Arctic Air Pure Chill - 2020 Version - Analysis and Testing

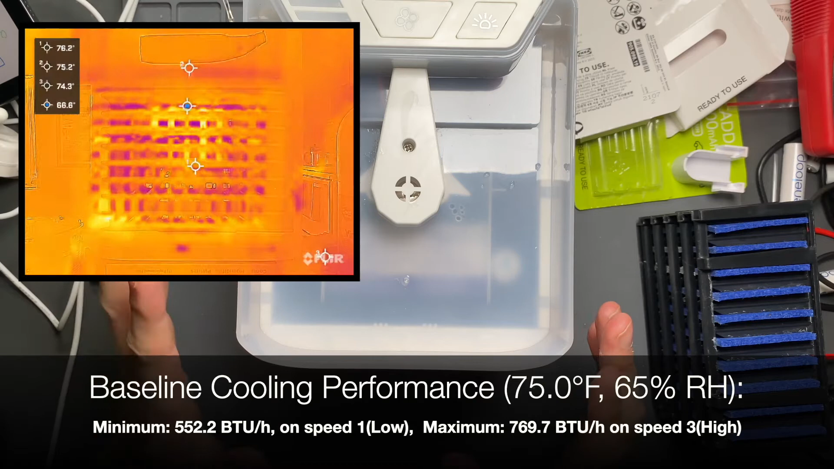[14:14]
And so I turned it on, I ran it. Amazingly, this still performed very well considering how humid that was. It's probably the highest humidity I've had so far in testing these things. So with that, the cooling BTUs per hour range between 552.15 and 769.7, which is 13% higher than the Arctic Air Pure Chill. It was tested on a day, I'll have the data here, it was tested on a day where the humidity was lower.
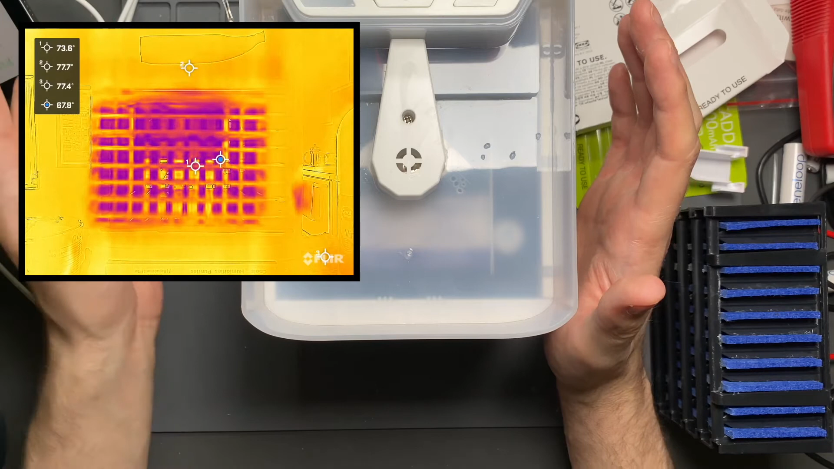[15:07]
When the humidity dropped off again and got to around 54%, so it fell down from 60 down to 54, we're right in the range of where this can operate pretty well. And it's in the range of where the Arctic Air Pure Chill was tested. The output air temperature on this stayed about the same.
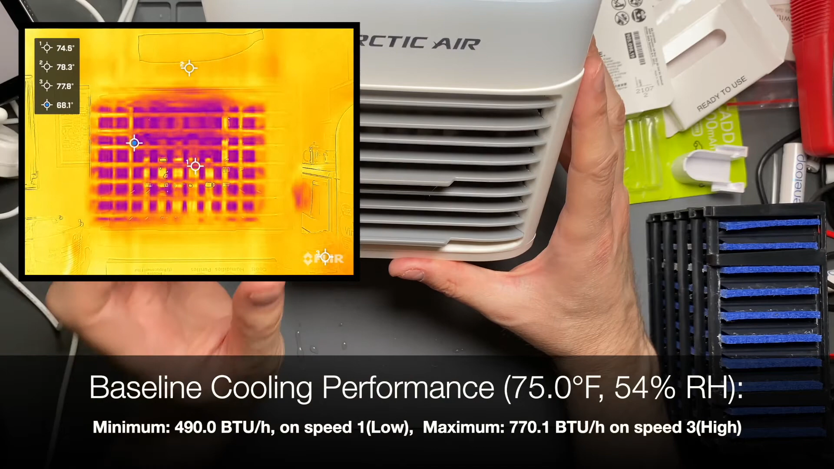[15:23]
And I think that's because of the smaller filter and the massive amount of airflow that's going across this thing with the reduced amount of aerosolized mist coming through. That combination keeps the cooling performance consistent, but it doesn't allow it to increase when it's running in more favorable conditions. Now, maybe if the humidity was super low, around 30 or 40%,